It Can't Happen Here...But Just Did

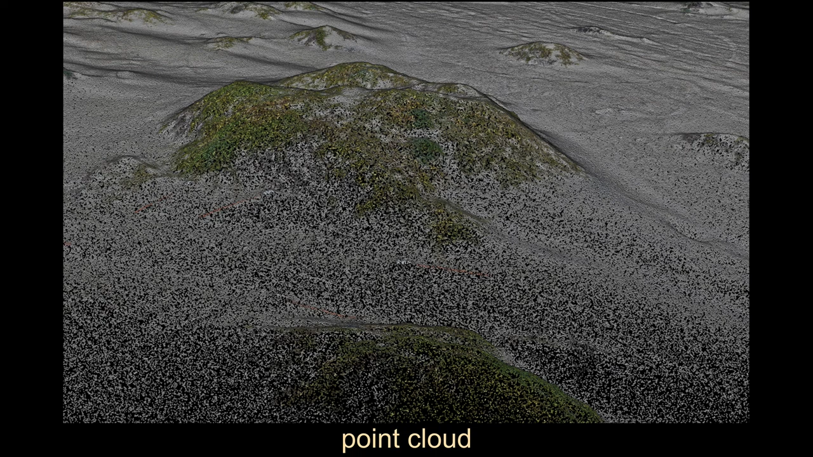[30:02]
So we create a three-dimensional model from all these still images and then create a topology from that. In this case, a point cloud. And then we take the images after this and we re-stretch the images over it and we make a real, a very accurate map of the site. You can do all kinds of stuff with that. So this is the same image above and below. The top one is a topographic model of the beach. So the ocean is to the bottom of the screen and the top is inland. And so the top one is height. So this is the little dune patches and vegetation patches.
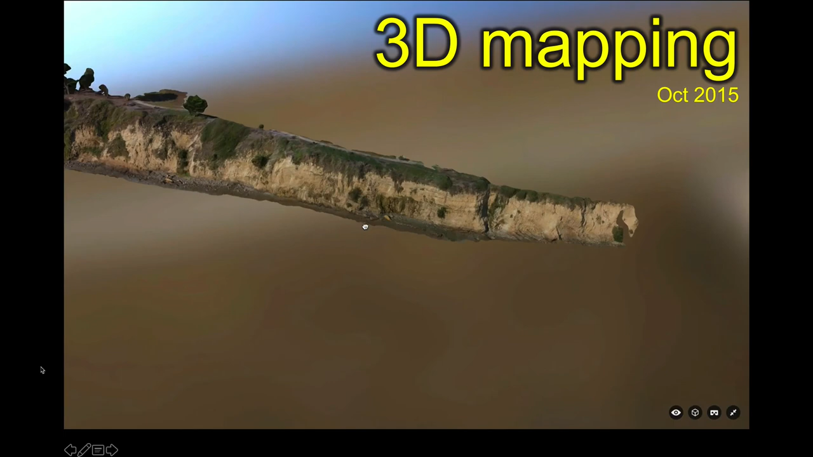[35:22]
this is a cliff in Santa Barbara. This is from one quick flight with none of our now fancy GPS stuff where we get at much more higher resolution.